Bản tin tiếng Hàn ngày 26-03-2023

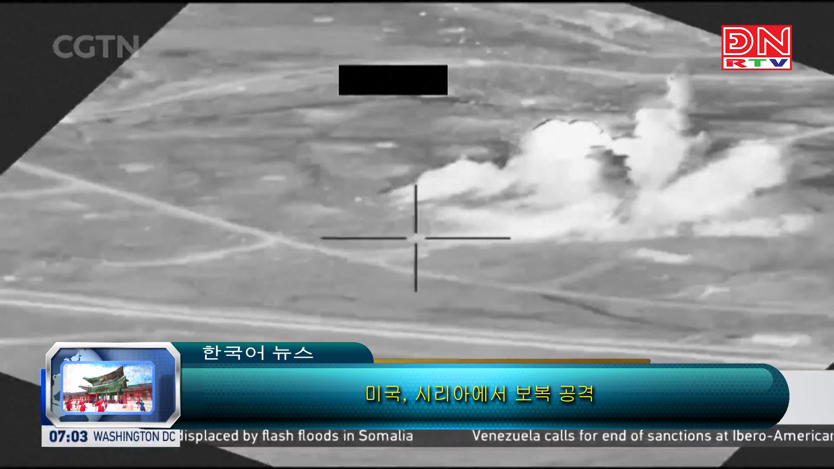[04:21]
공습들이 무기고와 시리아 테이르의 조르에 있는 진이란 군대의 다른 수둔질은 겨냥한 것이라고 합니다.